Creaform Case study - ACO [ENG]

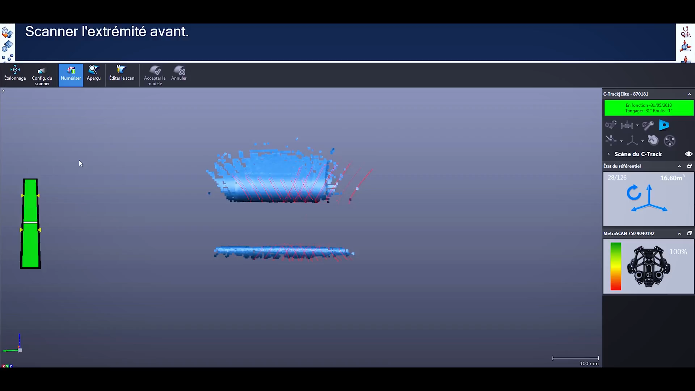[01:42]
It is really important to be as accurate as possible,
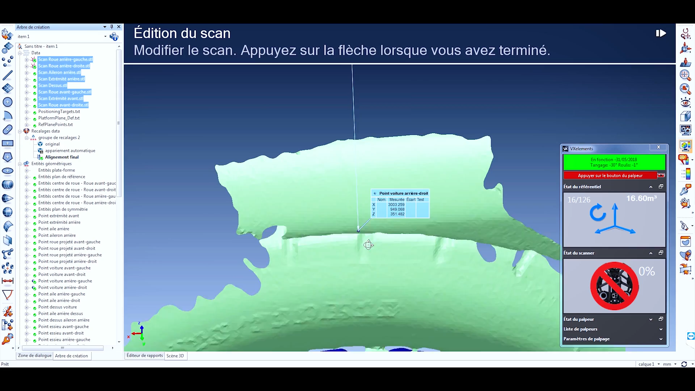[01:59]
we really appreciate that the 3D Clearform system is able to read anything.